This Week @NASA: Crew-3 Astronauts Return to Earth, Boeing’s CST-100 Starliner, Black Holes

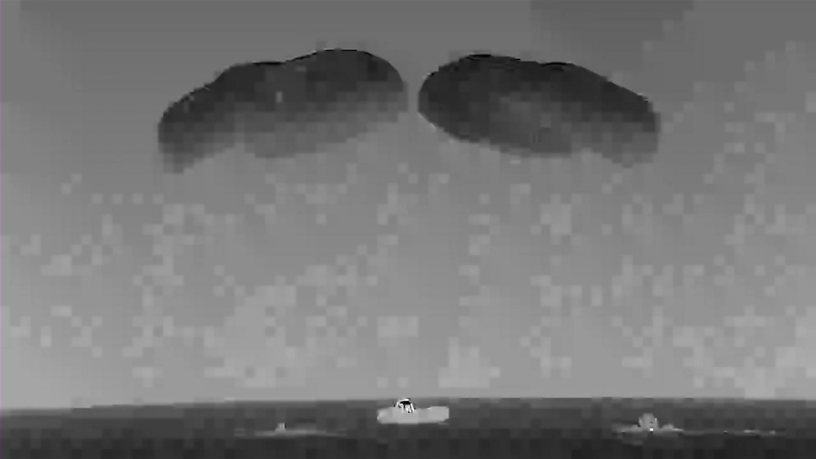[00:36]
They safely splashed down the next day off the coast